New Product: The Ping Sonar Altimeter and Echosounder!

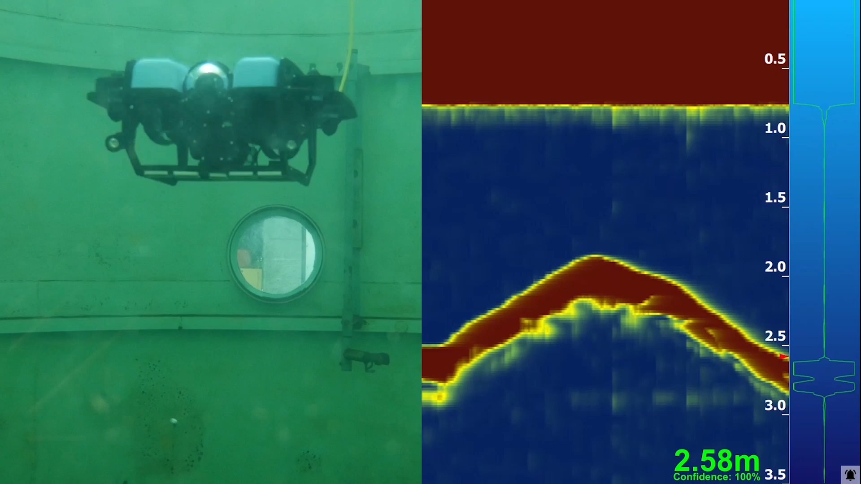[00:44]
On screen: depth 2.58 m
Here you can see an echo response while the ROV is moving up and down in a steel dive tank.
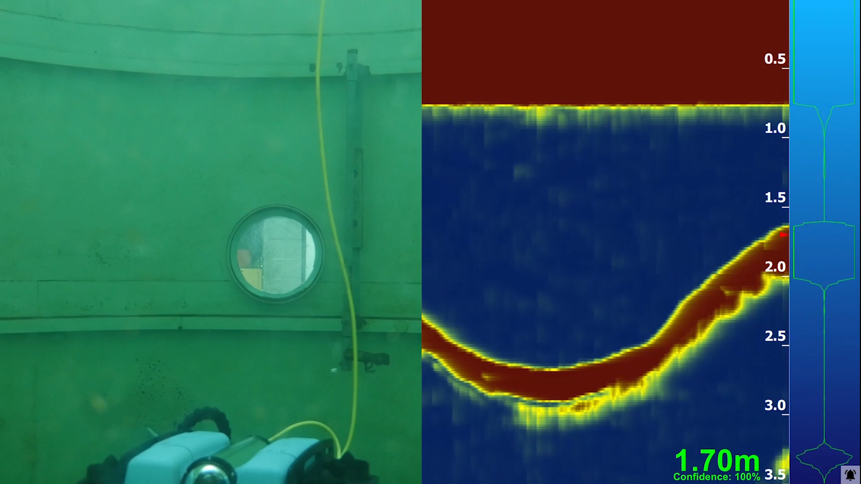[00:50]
On screen: depth 1.70 m
The PING has a bottom-finding algorithm that locks onto the strongest response and provides a measured distance and confidence.